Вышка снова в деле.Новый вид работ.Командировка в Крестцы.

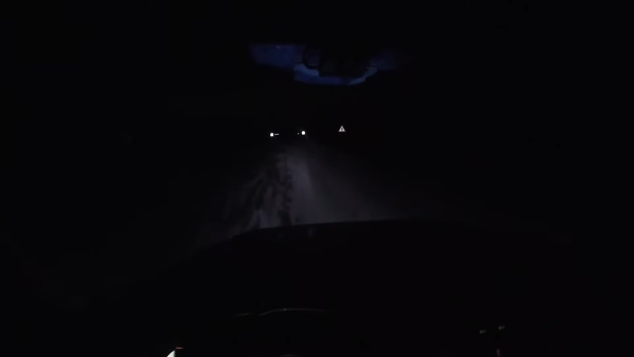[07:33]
Финальная вот эта из фильма про Наутилиус, Помпилиус, Зверь. Ну, можете, кто знает, в голове ее погонять пару секунд. Такая же погода. Снег, ночь. Ну и мы с газончиком прем. А куда мы прем? Мы прем в город Крестце, что находится в 120 километрах от города Старая Руссель, от которой нахожусь в 5 километрах я.